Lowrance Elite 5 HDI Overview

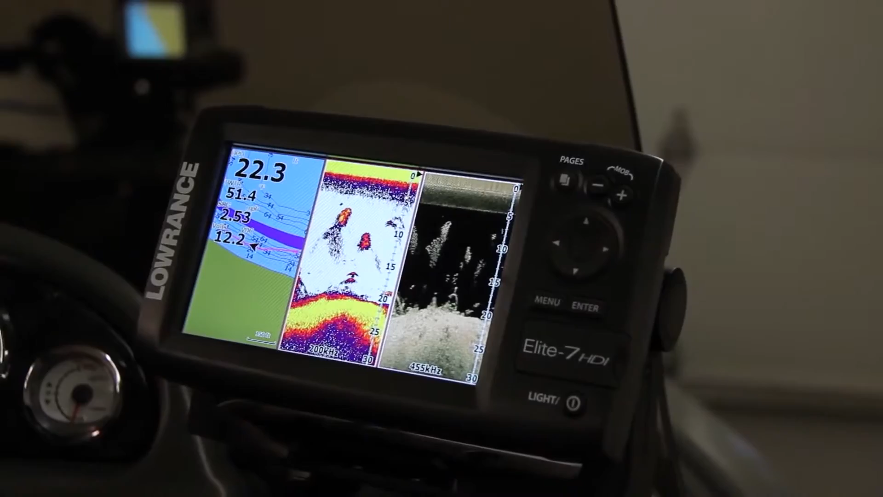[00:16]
You've got something else for us, what is it? We have the Elite 5 HDI.
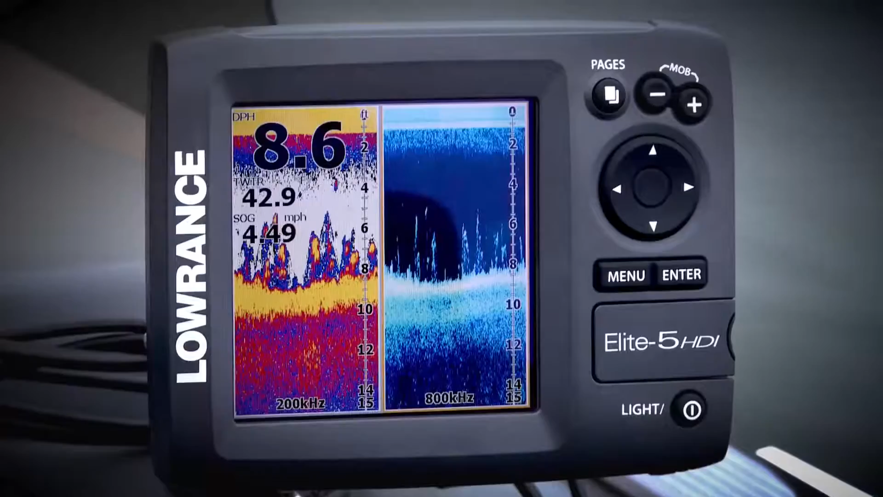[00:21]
On screen: speed 4.49 mph
It takes the same sonar technology of the HDI, the hybrid dual imaging, so it combines our broadband sounder, which was previously only found in our high-end unit, plus the downscan imaging,
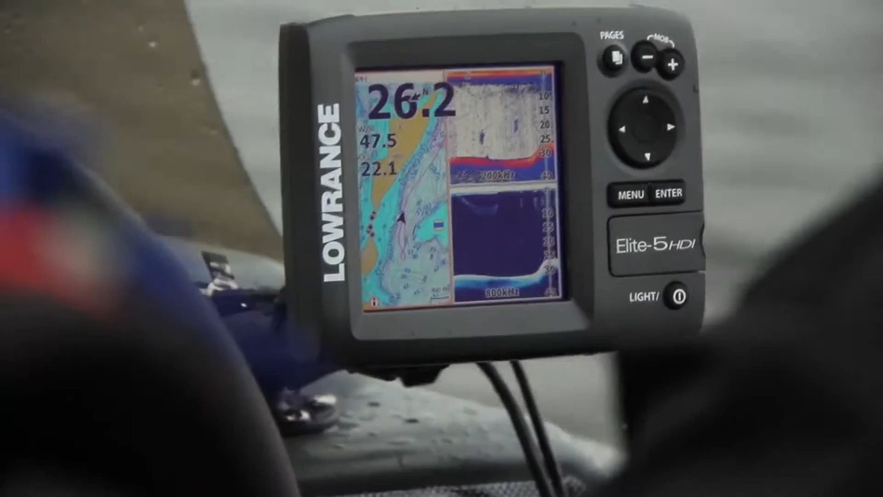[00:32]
which was also in our StructureScan HDS series and puts it into a 5-inch screen with the same functionality but a little bit more affordable.
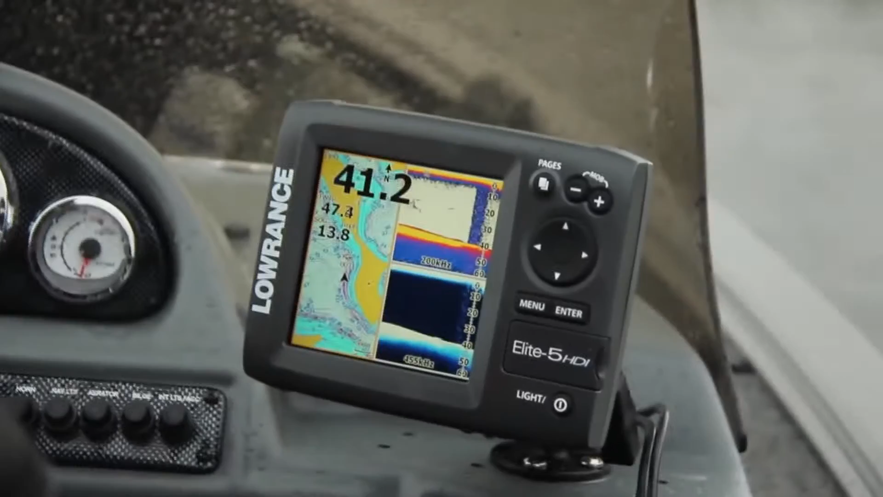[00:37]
So having them both together allows you to have your broadband sounder for jig tracking and big
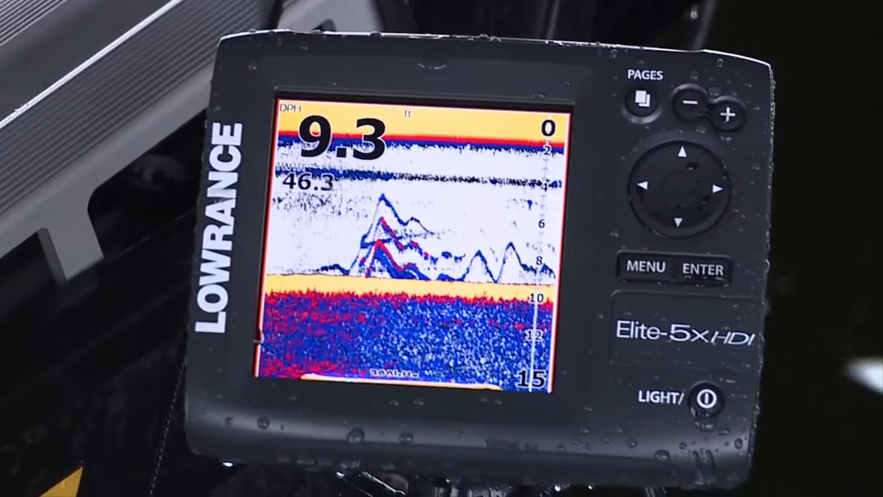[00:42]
On screen: depth 9.3 ft
fish arches and your downscan imaging to paint the lifelike pretty pictures we've all seen.
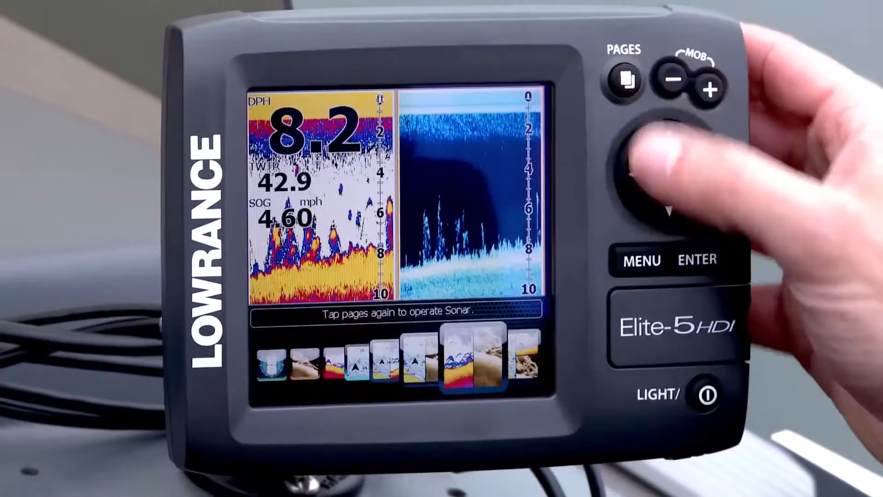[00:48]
On screen: speed 4.60 mph
Are we giving anything up when we go to a 5-inch screen? Not in sonar, so you still have the broadband sonar and
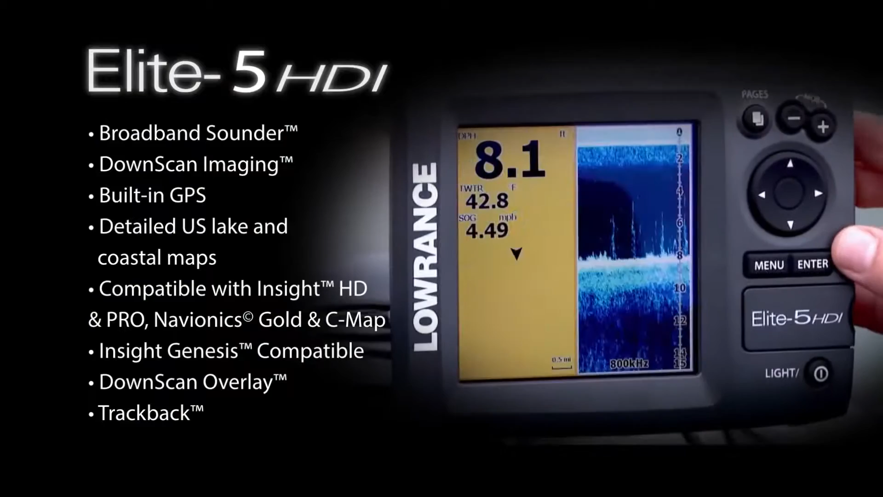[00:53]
On screen: water 42.8°F, speed 4.49 mph
the downscan imaging combined into one head unit and one transducer. Some of the differences, the Elite 7 has NEMA 2000 for network sharing, the 5 doesn't. When you're fitting into a compact space, you know,
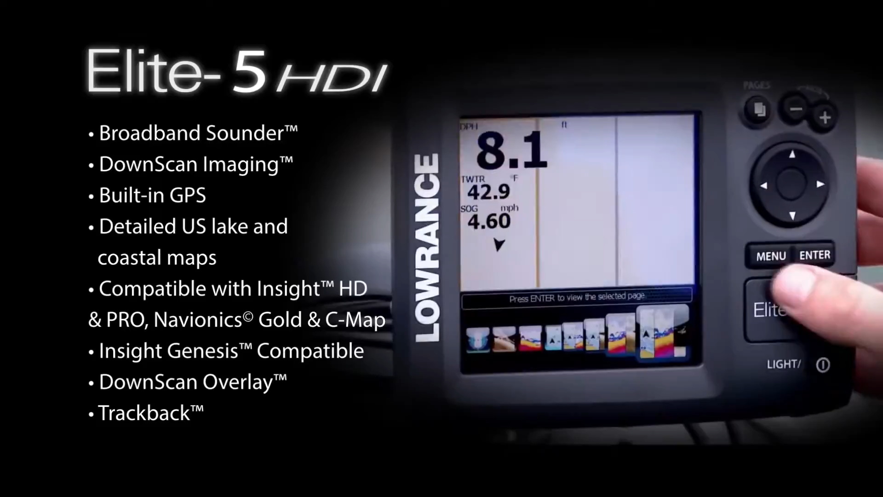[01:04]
On screen: depth 8.1 ft, water 42.9°F, speed 4.60 mph
on smaller boats and kayaks, the 5 can fit where the 7 may not. What different products are available to the fishermen?
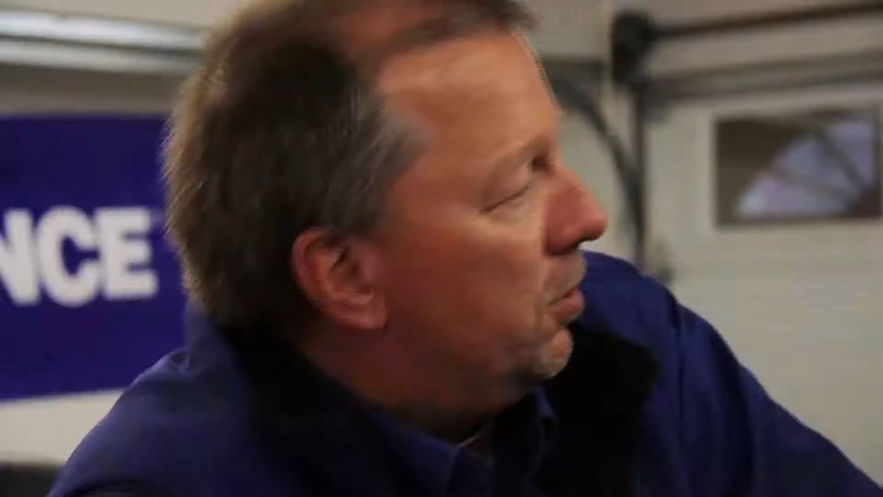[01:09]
So we have a sonar only and we have a mapping only and then we have a combination unit of mapping and sonar.
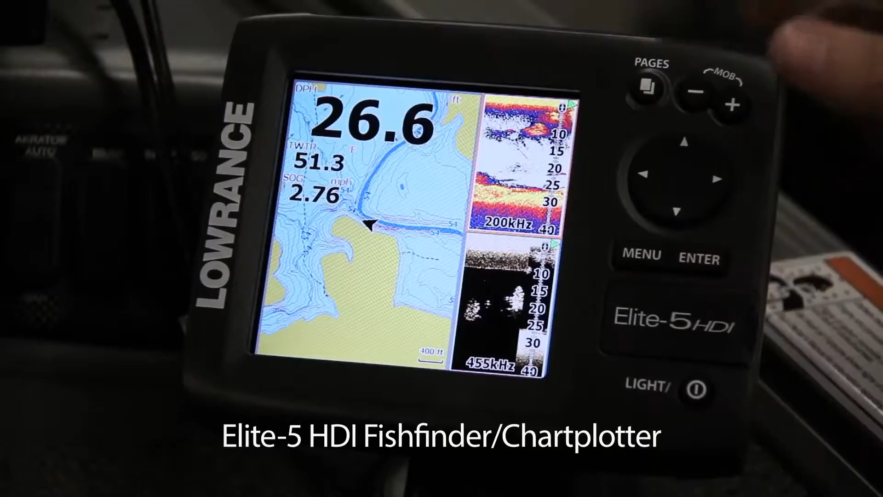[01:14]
On screen: depth 26.6 ft, speed 2.76 mph
The new transducer does have the downscan element and the traditional sonar.
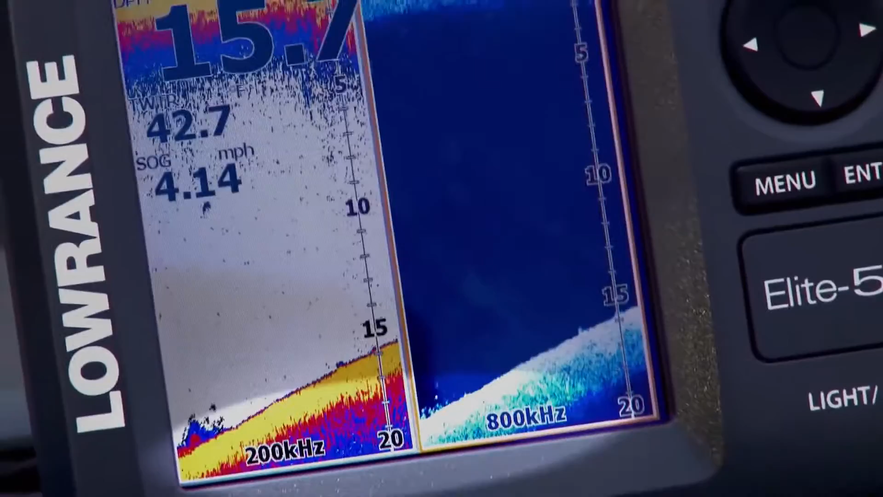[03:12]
On screen: speed 4.14 mph
So we're getting the advantage of broadband showing fish and the ability to track baits plus the down scan imaging showing that high detail image.
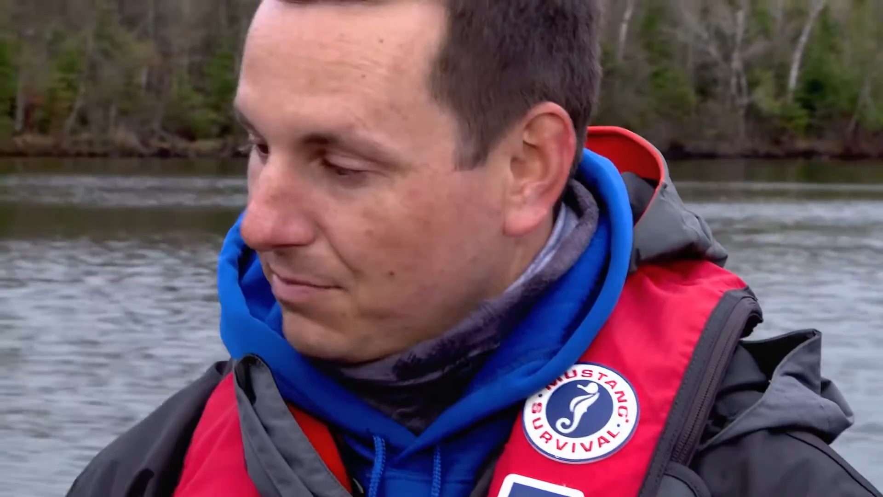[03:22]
Here we have a lot of vegetation and grass plus you know occasional lay down or two and the ability to see a fish on down scan and reference it back to the broadband.
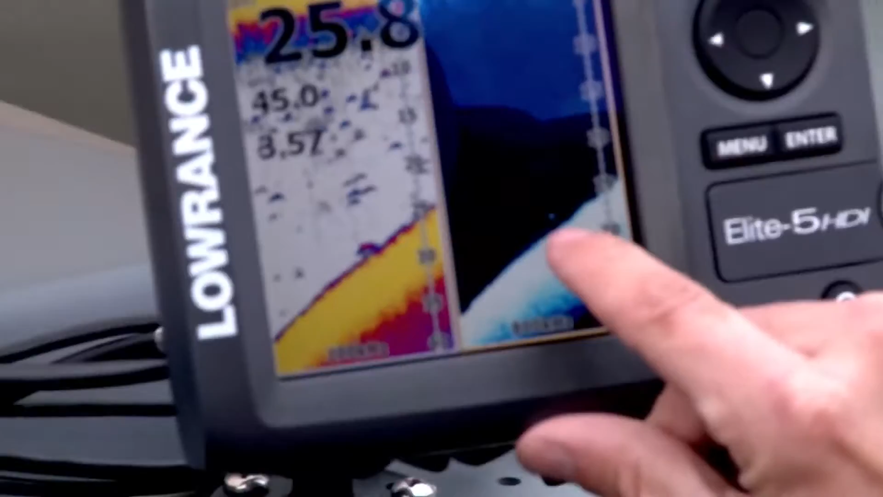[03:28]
Let's go back and look at some of those weed line areas. Let's look at some of the fish.
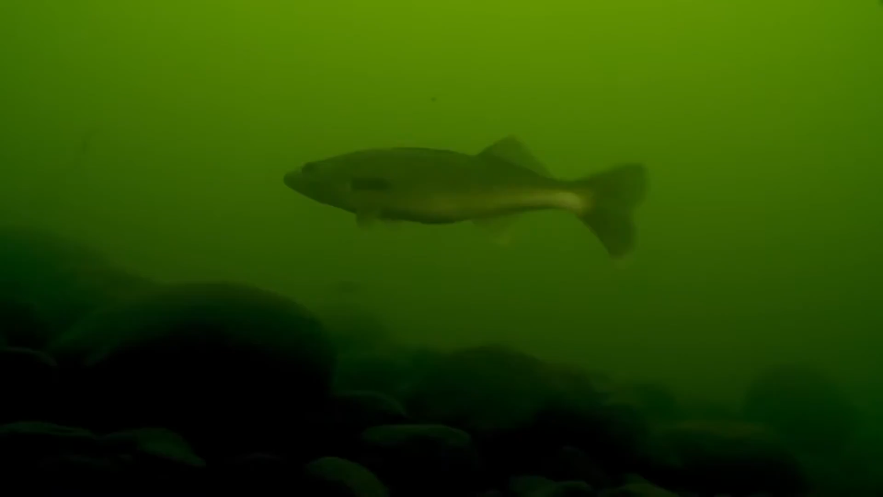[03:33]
That is a fish in the weeds right there. You see it? Okay. On the down scan here, you can actually see where those fish were in the weeds. So I'm going to rewind and show you what I'm talking about.
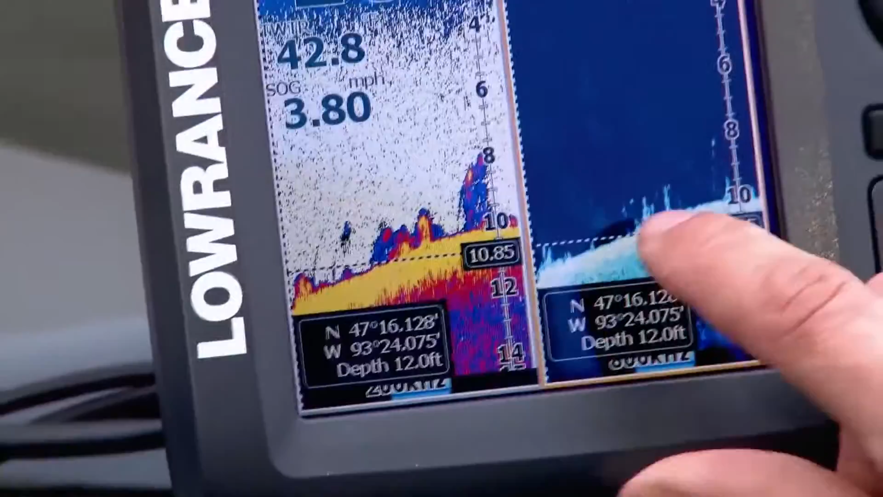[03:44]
On screen: depth 12.0 ft, speed 3.80 mph
So right here you can see that this dot is clearly separated from those weeds and you can see how this fish is right here.
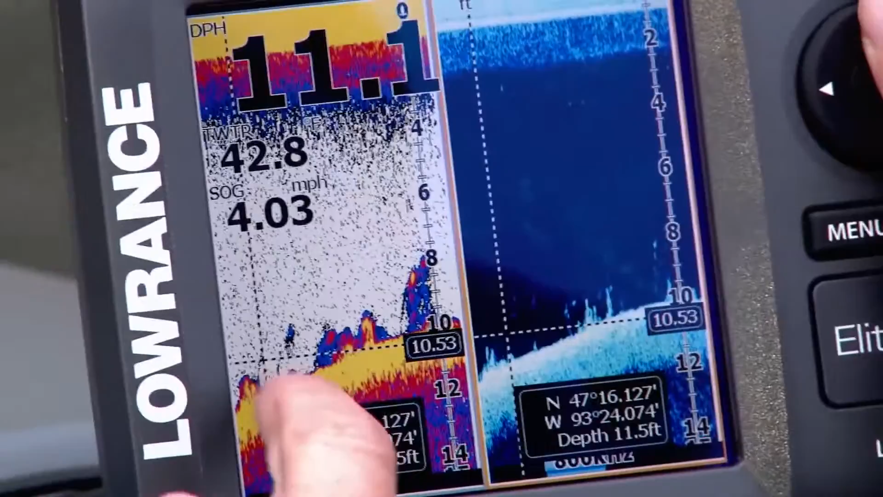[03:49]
On screen: speed 4.03 mph
So they're lined up. And that answers the question I get all the time is what am I really looking at?